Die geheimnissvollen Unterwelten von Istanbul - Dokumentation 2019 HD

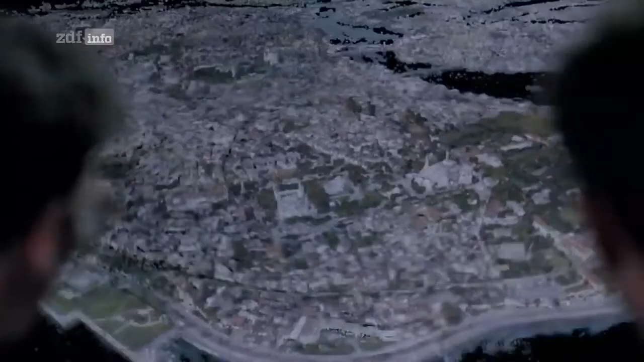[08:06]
Und in der Mitte ist die Hagia Sophia. Hier ist sie. Aber richtig interessant wird es, wenn wir uns nach drinnen begeben.
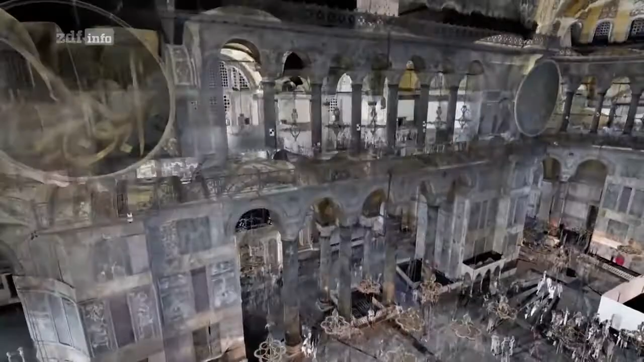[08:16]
Oh, wir sind einfach reingegangen. Das hat was.
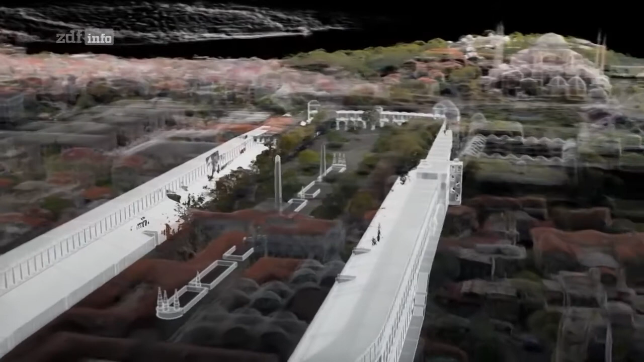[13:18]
Und sogar mehr als im Wembley-Stadion.
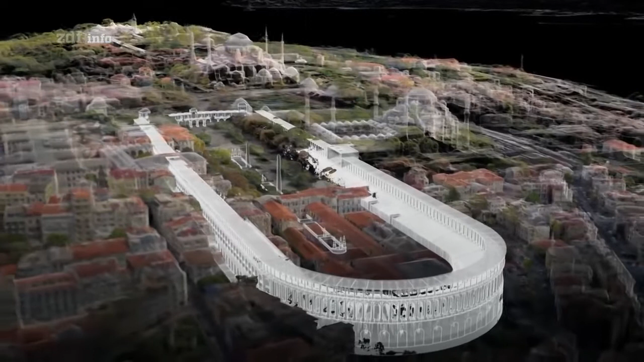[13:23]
Doch von der Rennbahn ist nur noch wenig übrig.
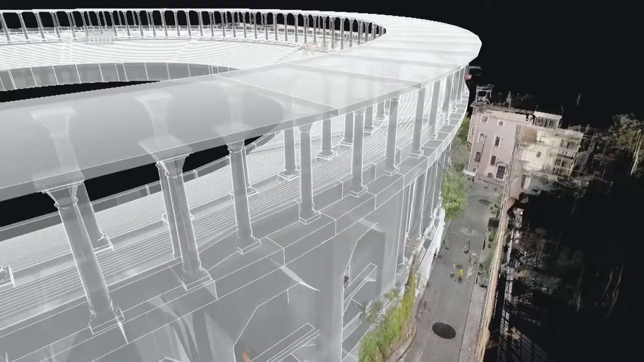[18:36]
Unsere Scans zeigen, wie ein Bauwerk,
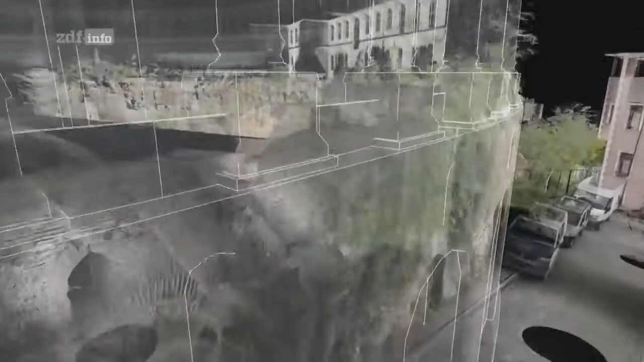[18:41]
das ursprünglich der Unterhaltung diente, in ein lebensrettendes Reservoir verwandelt wurde.
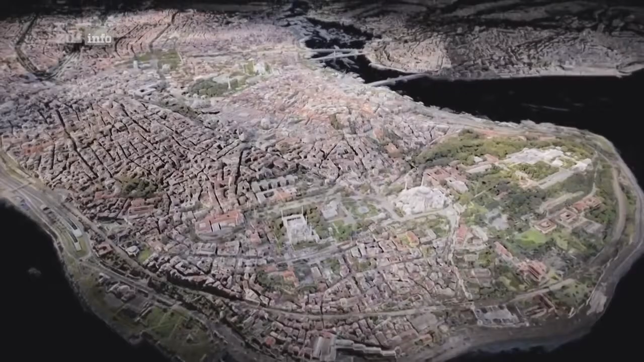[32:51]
Unsere 3D-Karte zeigt uns eines der großartigsten Beispiele osmanischer Architektur.
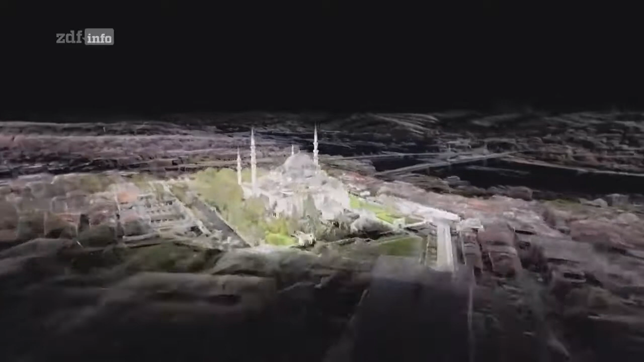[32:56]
Eine neue Moschee, die die Hagia Sophia übertreffen sollte.
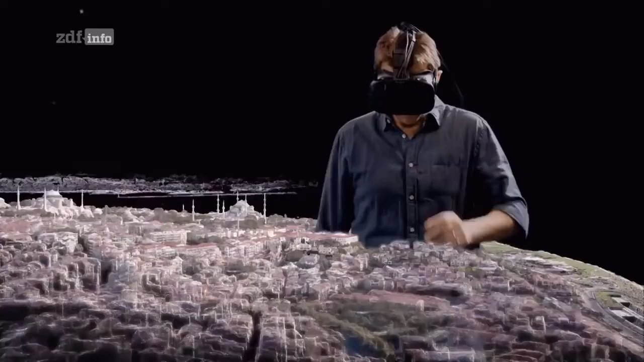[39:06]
Und hier sind wir in die unterirdischen Gänge rein.
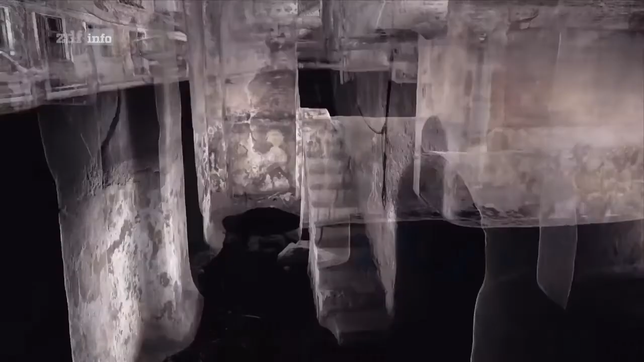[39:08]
Da ist die Treppe.
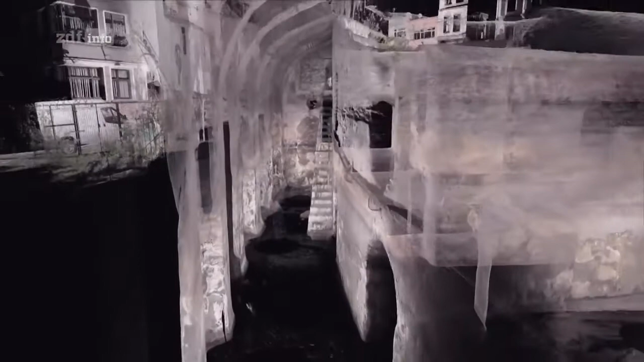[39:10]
Und da ist all das dreckige, rattenverseuchte Wasser.
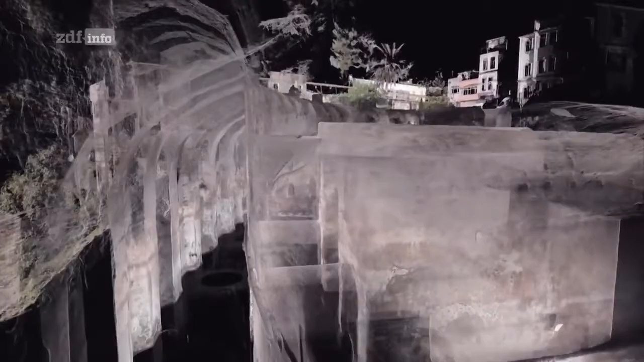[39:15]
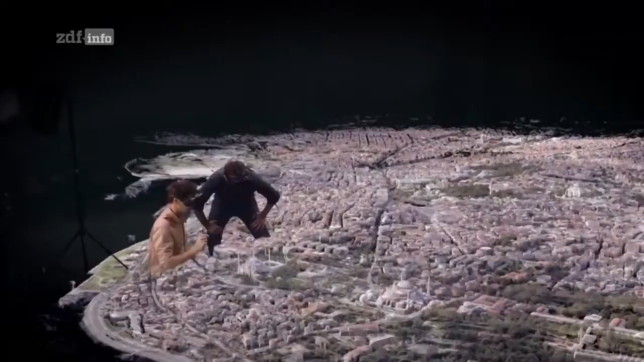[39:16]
Und steigen wir da rüber. Ah ja, ich sehe schon.
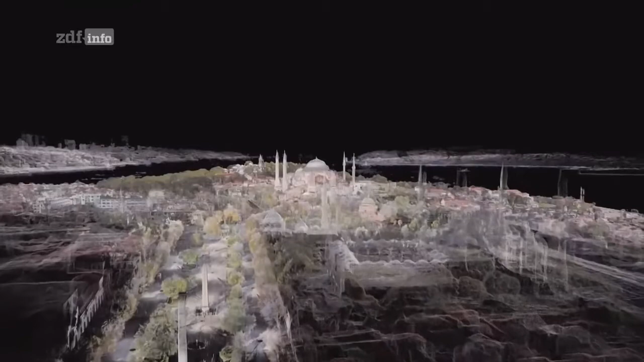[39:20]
Da ist sie. Die Hagia Sophia.
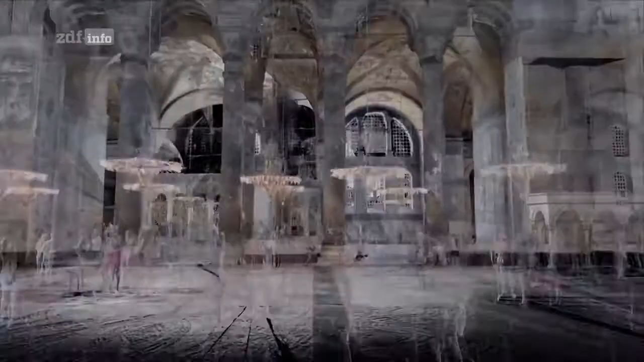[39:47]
Was? Wir fliegen durch die Luft.
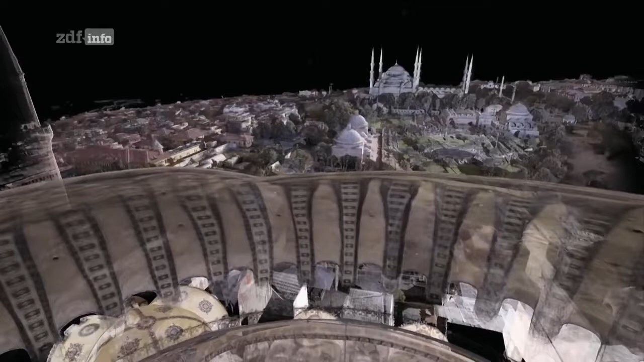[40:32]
Wahnsinn, hier kann man die Dellen und Beulen sehen. Da ist eine Riesenbeule.